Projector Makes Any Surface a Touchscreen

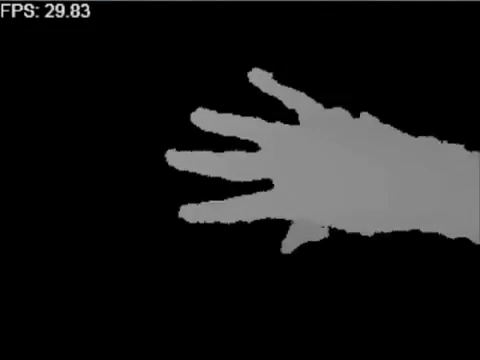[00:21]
This isolates the arms, objects we might be holding, or large surfaces we are standing near, such as walls.
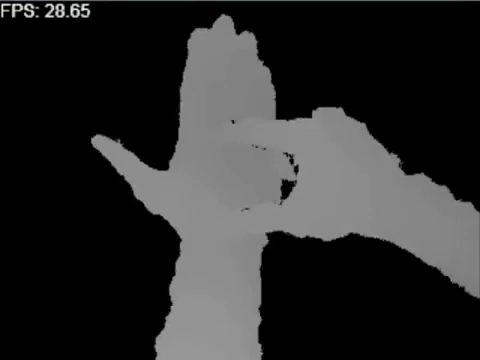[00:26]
We then compute the depth derivative in the x- and y-axes using a sliding 5x5 pixel window.
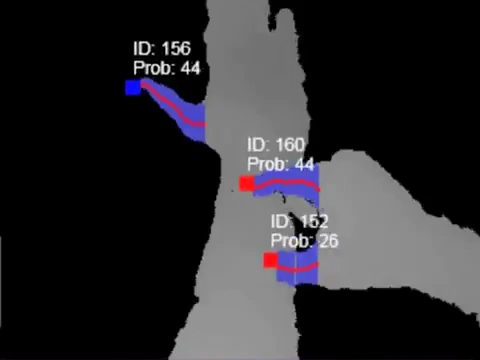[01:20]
Paths that are shorter or longer than probable fingers, again in real-world units, are discarded. As can be seen, the output resembles a skeletal model of the fingers.
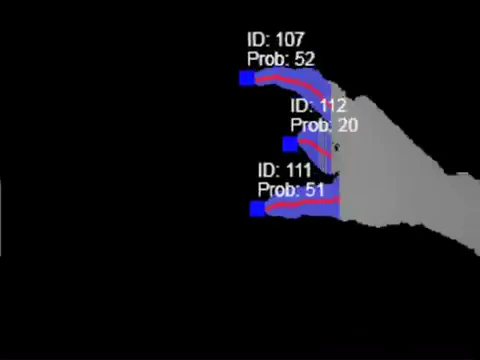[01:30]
Like other computer vision techniques, fingers that are occluded are not detected. Usefully, this means fingers that are tucked in are not tracked for input.
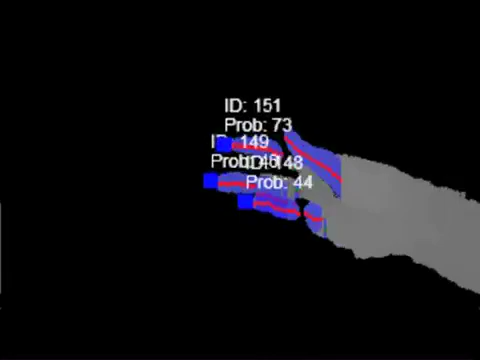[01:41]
To detect clicking, we do a bounded flood fill operation, starting at the fingertip, using a depth delta tolerance of roughly 1 centimeter. Typically, the flood fill expands to encompass the finger.
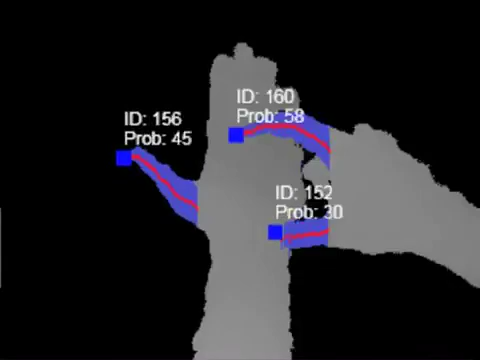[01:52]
However, when a finger is touching an object,
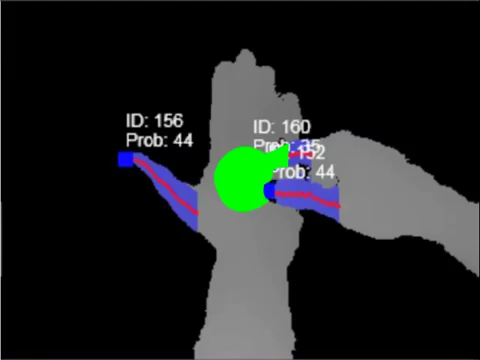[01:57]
the fill operation floods out onto the contacting surface as well. We detect this as a finger click.